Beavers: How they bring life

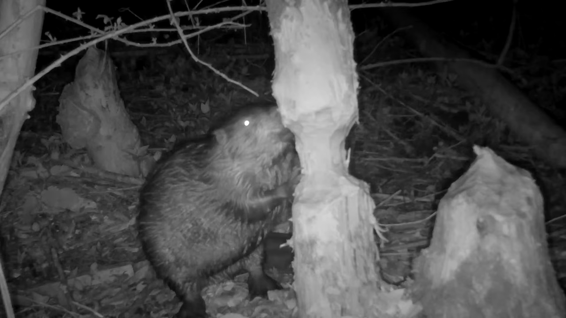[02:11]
By felling neighbouring broadleaf trees to gathering the building materials for their dams, beavers provide a coppicing service on bankside vegetation.